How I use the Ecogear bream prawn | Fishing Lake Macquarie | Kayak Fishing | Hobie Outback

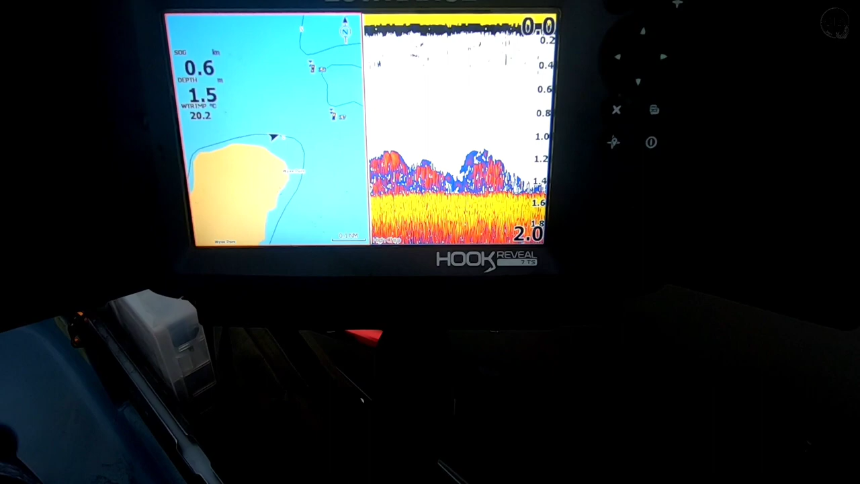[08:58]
On screen: depth 1.5 m, water 20.2°C
sounder there there's a lot of weed down the bottom so I'm just working above that weed